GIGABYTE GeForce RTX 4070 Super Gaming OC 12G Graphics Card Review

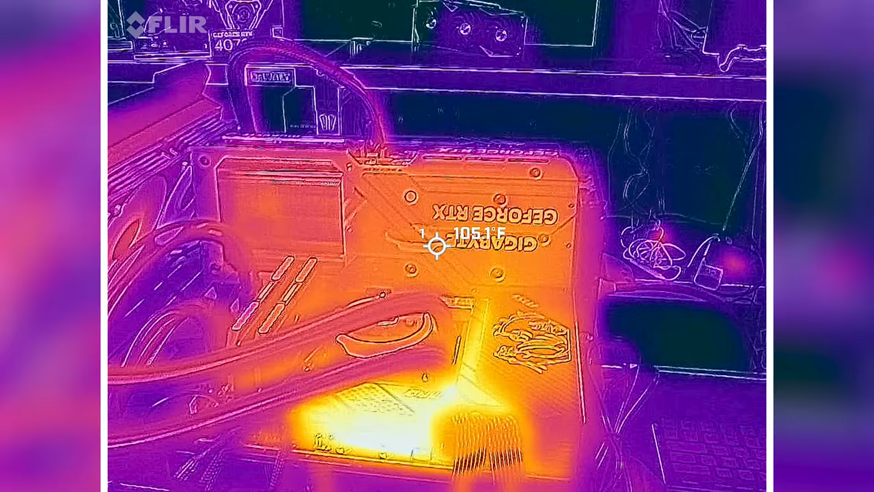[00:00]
On screen: spot 105.1°F
We're showing about that 100 to 110 degree Fahrenheit mark on the back. Maybe we peaked.
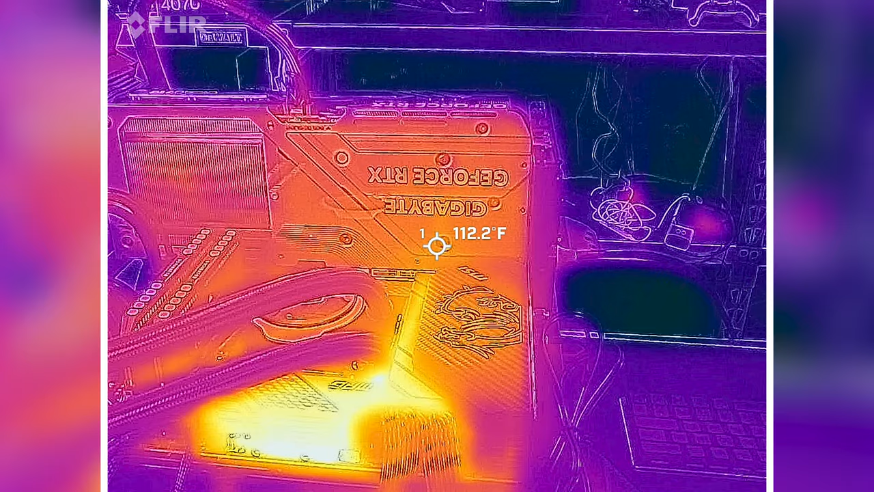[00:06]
On screen: spot 112.2°F
Looks like, oh, can we get to 115? I saw 115.
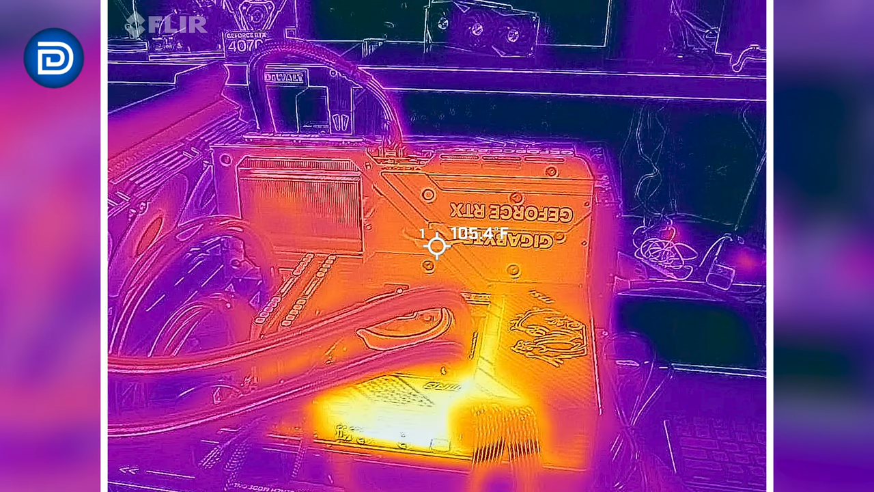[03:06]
On screen: spot 105.4°F
We're showing about that 100 to 110 degree Fahrenheit mark on the back.
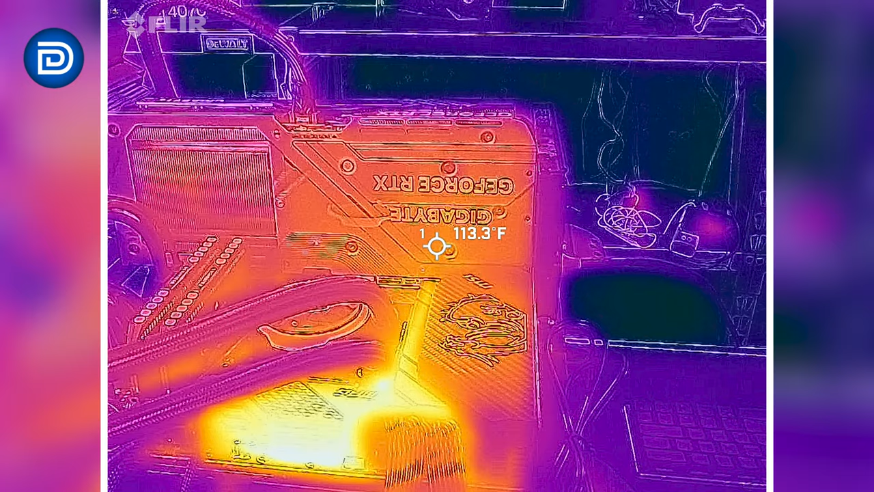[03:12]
On screen: spot 113.3°F
Maybe we peaked. Looks like, oh, can we get to 115? I saw 115. 115 degrees Fahrenheit on the back right there. We'll grab some more data points for you all throughout.
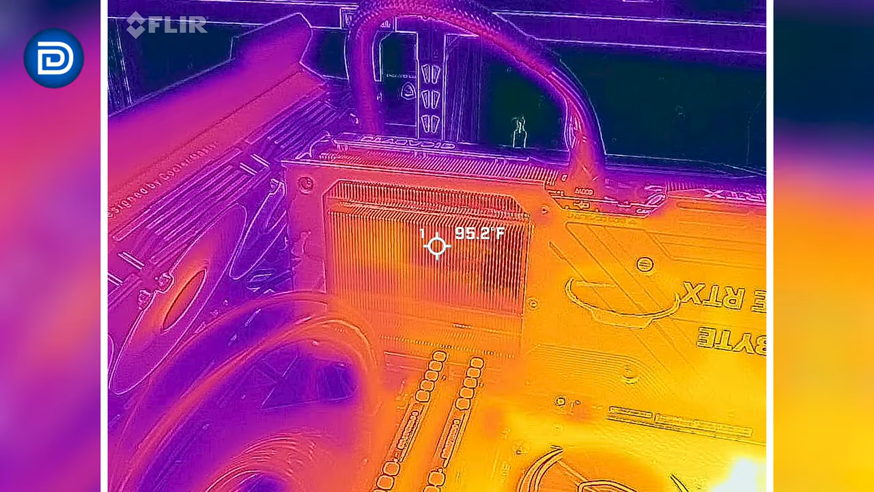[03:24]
On screen: spot 95.2°F
But looking at our connector under that full load,
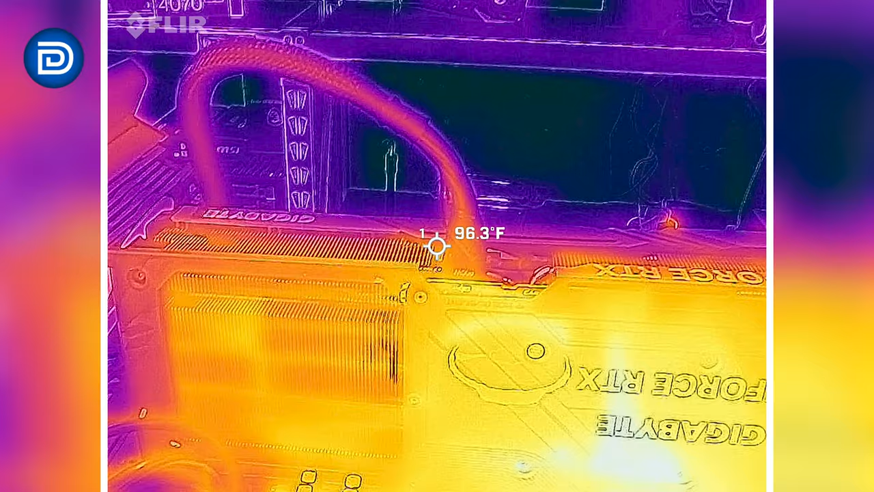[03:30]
On screen: spot 96.3°F
220 watts coming through here.
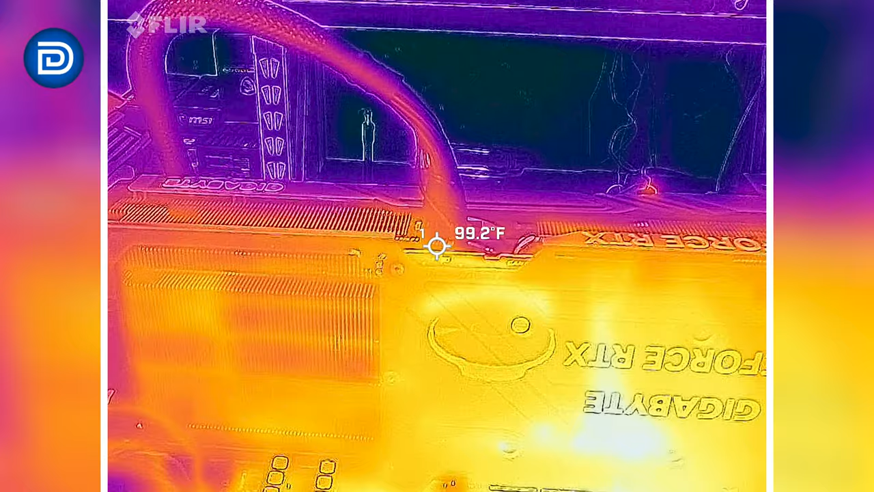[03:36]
On screen: spot 99.2°F
We're in the mid to high 90s right at the connector.
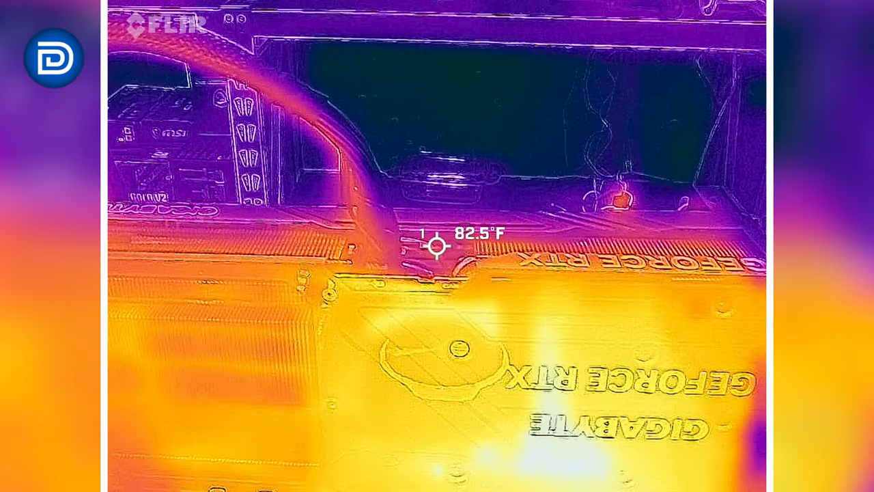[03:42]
On screen: spot 82.5°F
Not bad for a single cable pushing 220 watts.
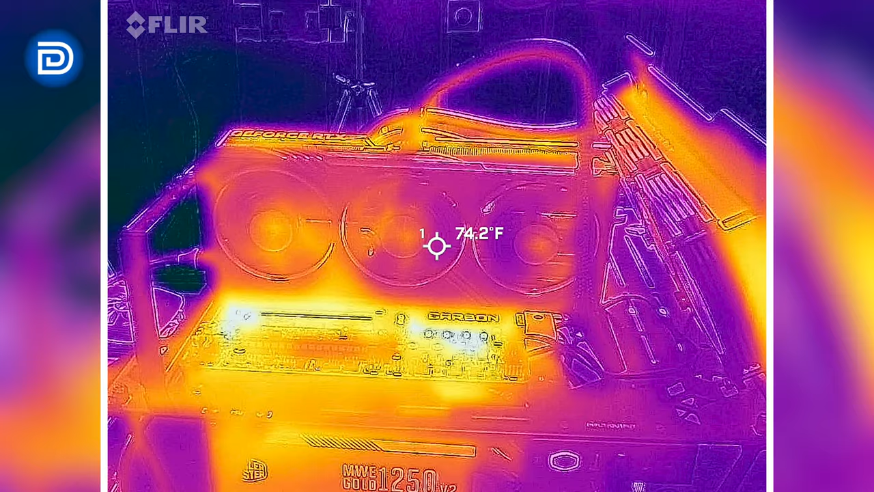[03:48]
On screen: spot 74.2°F
And from the other side, similar story here. The hottest points are going to be the fan bearings. Mid 80s.
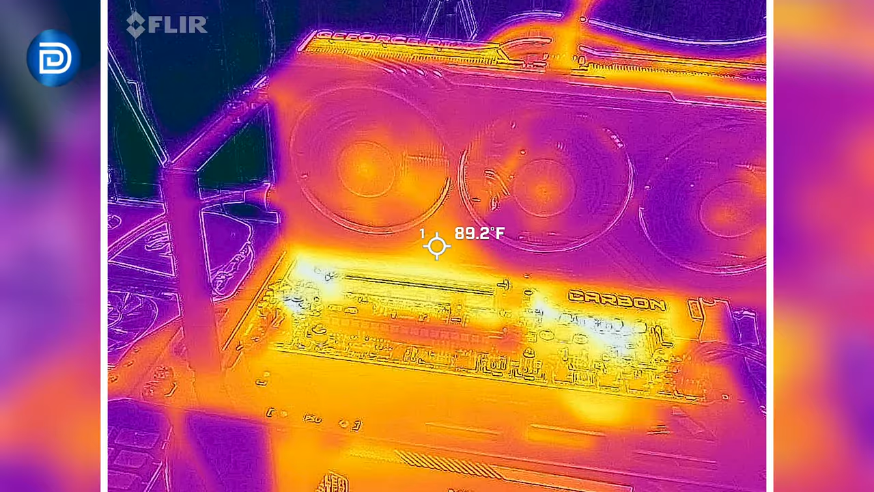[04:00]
On screen: spot 89.2°F
And we peak at around 90 on the front of the card. And same story up at the top.